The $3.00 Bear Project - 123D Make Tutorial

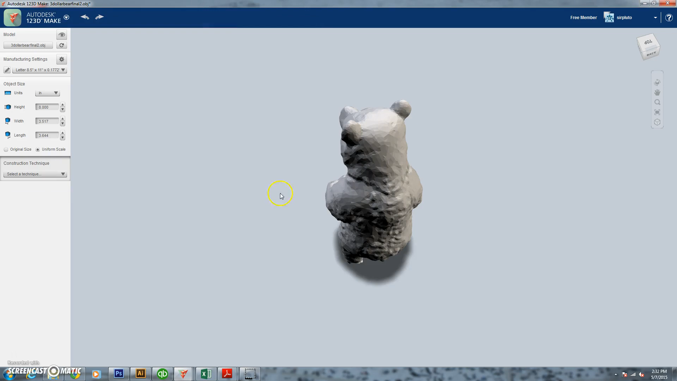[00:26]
We're going to open up that OBJ file that we had earlier of our bear. You can see now how the program actually kind of healed it.
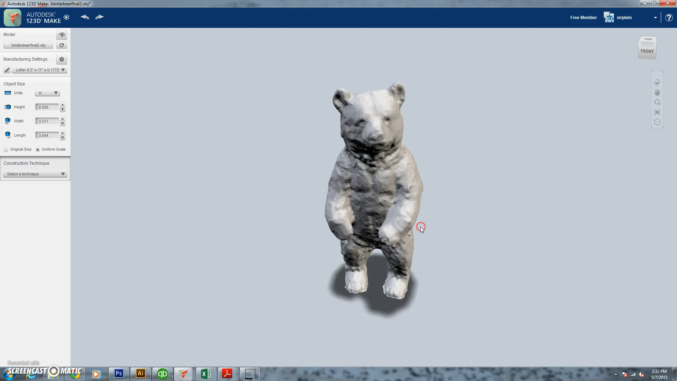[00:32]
The feet are now closed up. Without having any color on it, you can actually see how well the capture was from 1-2-3D Catch.